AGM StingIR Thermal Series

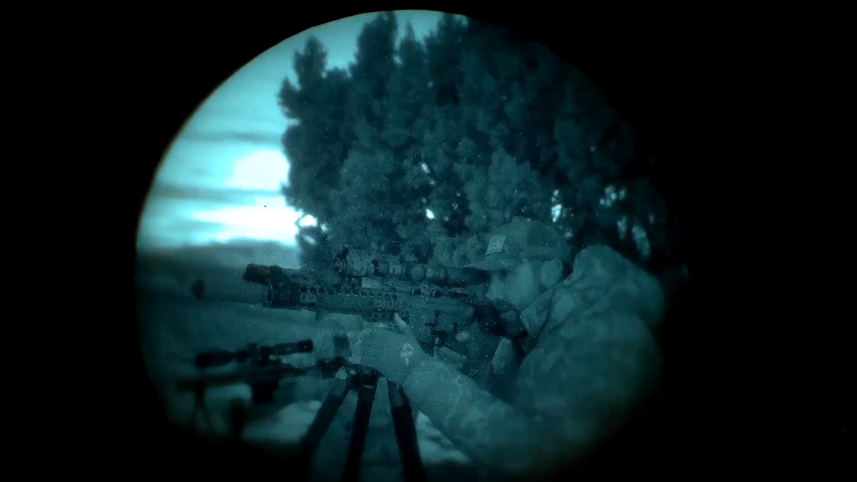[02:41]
is that this one is only rated for 5.56. There's also some limitations that you get because the eyepiece and the objective lens is pretty small here.
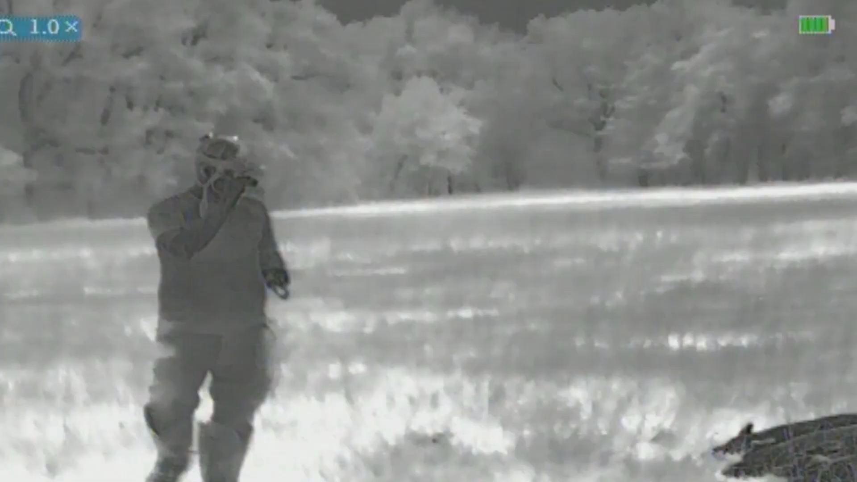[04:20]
One of them being that there are different color palettes.
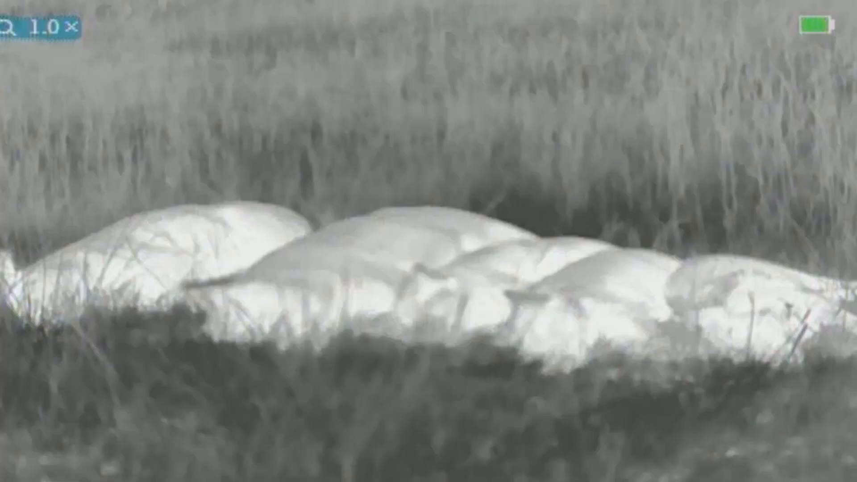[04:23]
You still have black hot, you have white hot, you now have an orange hot,
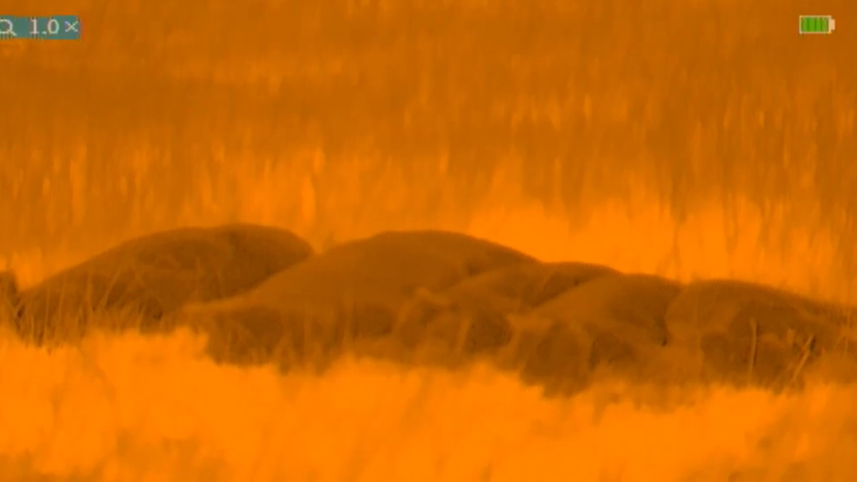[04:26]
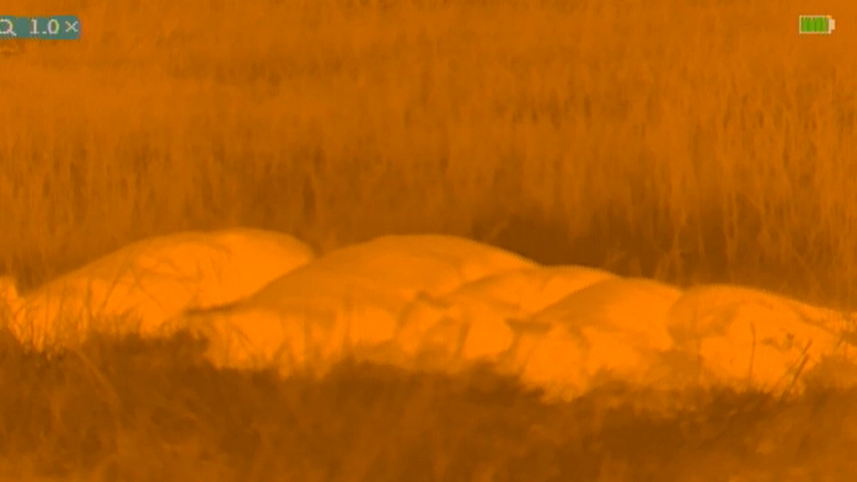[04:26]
which some people find to be a little bit better for eye fatigue. And if you want to go full predator, we even have a rainbow mode for you.
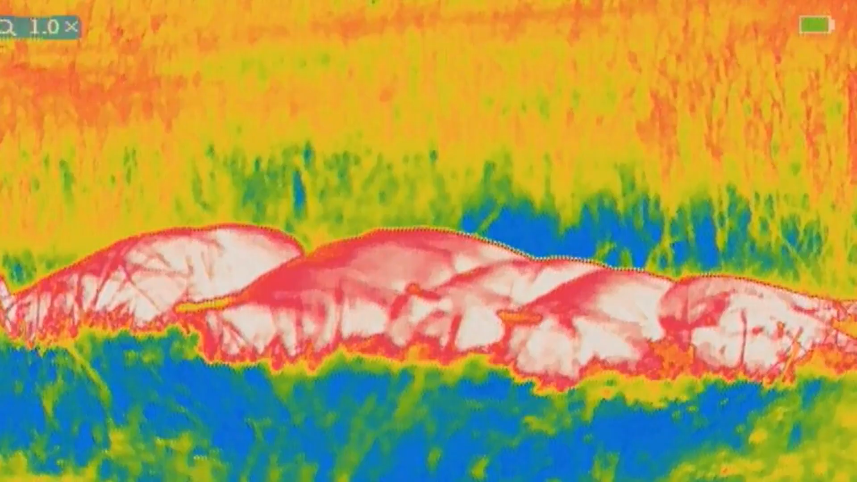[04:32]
All right, guys, so that is the Sting IR thermal imaging device.